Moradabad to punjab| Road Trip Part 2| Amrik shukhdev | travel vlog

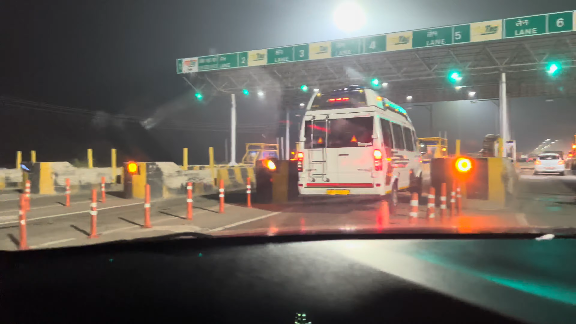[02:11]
गाड़ी है निकल चुकी है हमारी दूसरी गाड़ी भी ऐक्स्यूबी आगे पोच चुकी है काफी गाईज आप देख सकते हैं हमारी लोकेशन
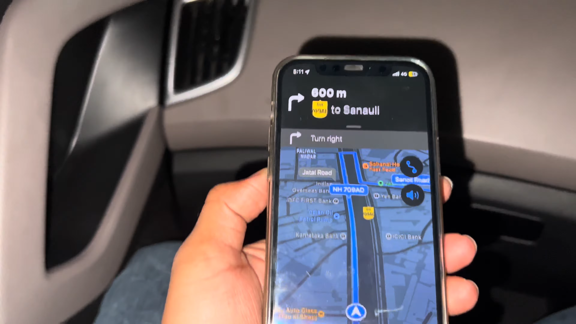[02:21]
1.3 किलो मीटर पानी पत में जा रहा है हम एक दर्गा पर दर्गा अमारी लोकेशन जो है बहुत पीछे रह गई
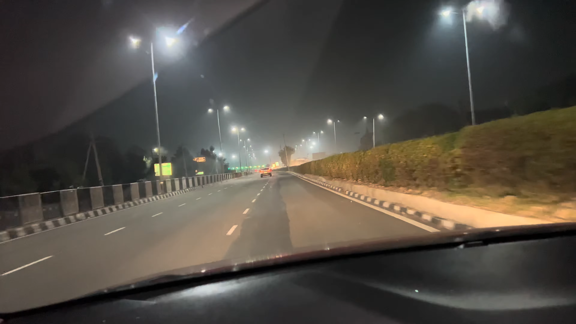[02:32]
छे पॉइंट 4 किलो मीटर हो गया पहले एक किलो मीटर था हमें उतरना था कट से नीचे को और हम चड़ गए पुल के उपर गो बहुत ही मद्दा है मैं अपका पहले नहीं बताता है बात में बताता है यह होगा यही